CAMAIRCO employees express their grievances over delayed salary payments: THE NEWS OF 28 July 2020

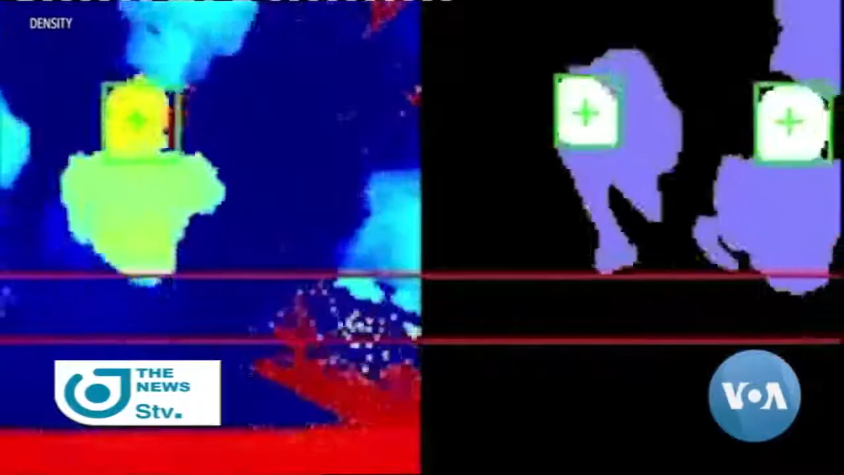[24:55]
And that depth data gives us a really clear understanding of how many people enter and exit a space.